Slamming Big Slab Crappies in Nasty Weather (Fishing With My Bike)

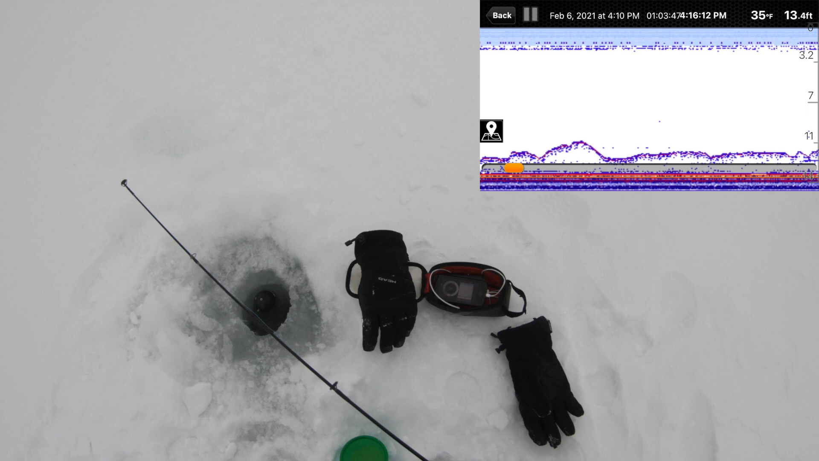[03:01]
On screen: depth 13.4 ft, water 35°F
Oh, there's something. There's one. Oh yeah, he's going to eat it. There's at least one there. Come on. Just waiting to feel him.
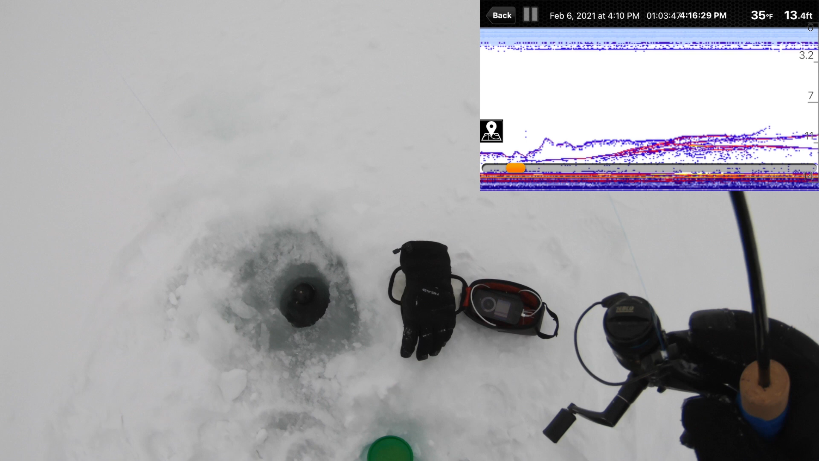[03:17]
On screen: depth 13.4 ft, water 35°F
Yep, fish on. Sweet. Where are you? Ooh, a little bass.
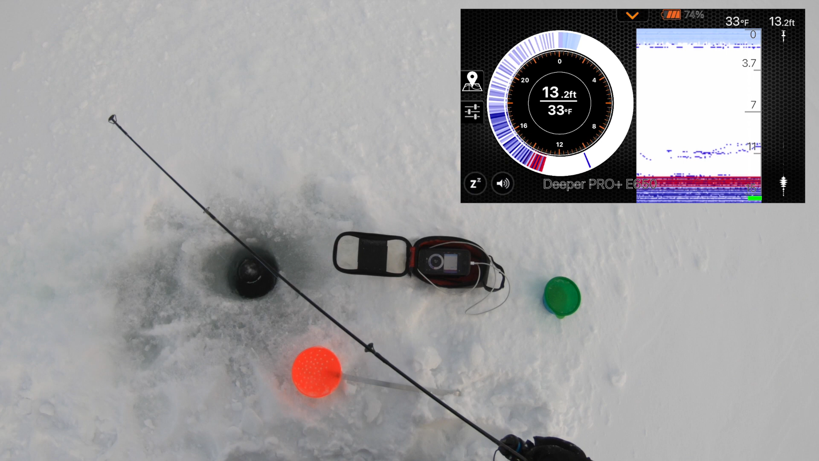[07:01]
On screen: depth 13.2 ft, water 33°F
Oh, is that something on me? Yep, yep, yep, we got something on me. Come on, I think. Yep, he's right there with me. No, don't go back down.
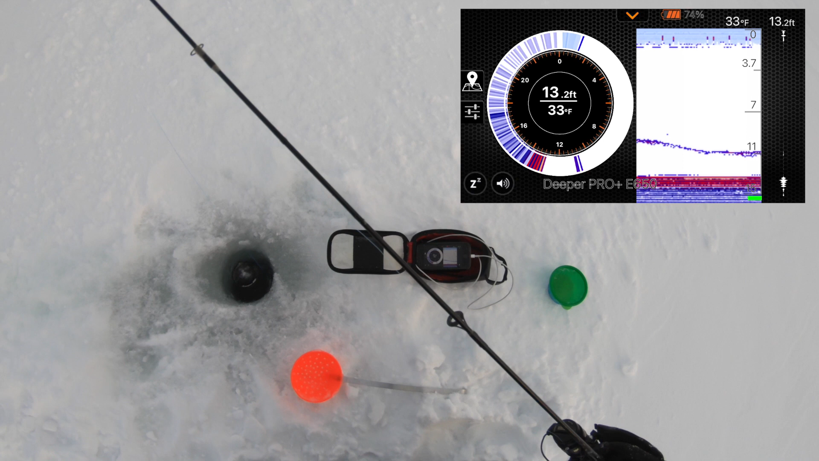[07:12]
On screen: depth 13.2 ft, water 33°F
Where am I? I'm not marking myself. He's coming up towards me. It's a big mark. Got him. Sweet. Let's see if I can reel him in. He's trying to crank down on him.